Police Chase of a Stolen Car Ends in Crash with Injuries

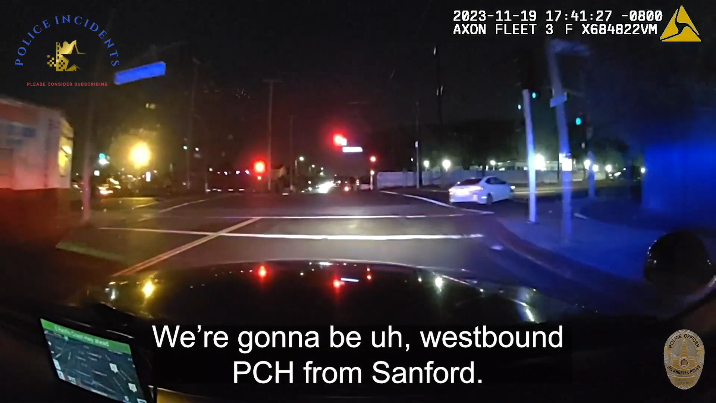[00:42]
westbound PCH from Sanford license plate is going to be
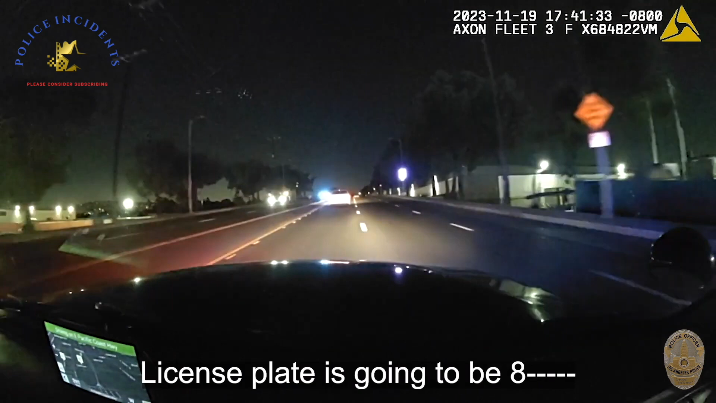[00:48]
it's going to be a white Honda it's going to be a white Honda speed conditions at approximately
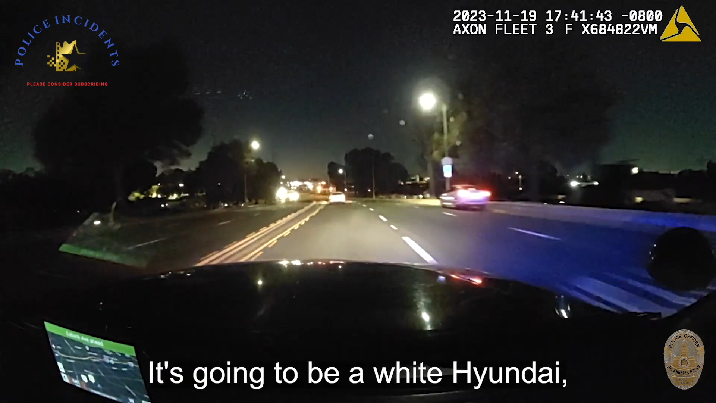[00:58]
60 miles an hour clear right
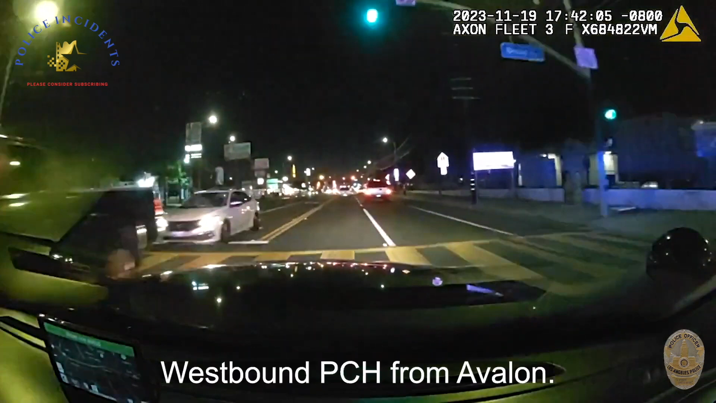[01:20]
westbound PCH from Avalon Avalon O TC Code 6 PCH from Avalon HEY
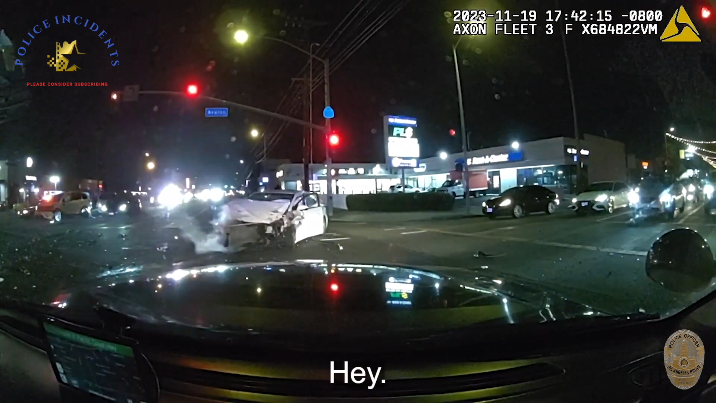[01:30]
HEY STAY IN THE CAR STAY IN THE CAR HEY GET TO COVER GET TO COVER HEY GET TO COVER BACK UP TO THE CAR GET OVER HERE GET TO THE CAR
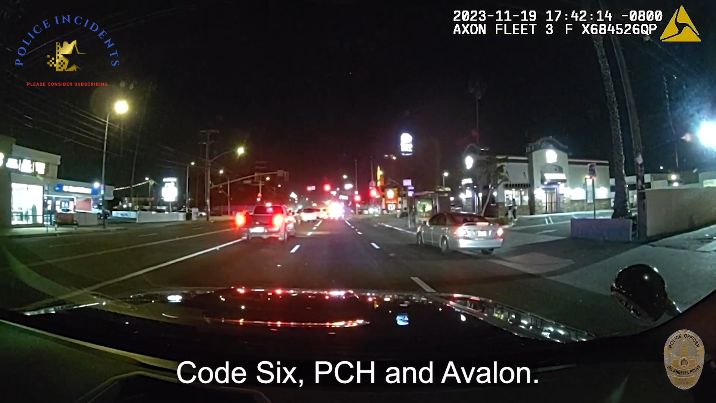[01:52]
GET TO THE CAR a code 6 ETH and Avalon code 6 ETH and Avalon code 6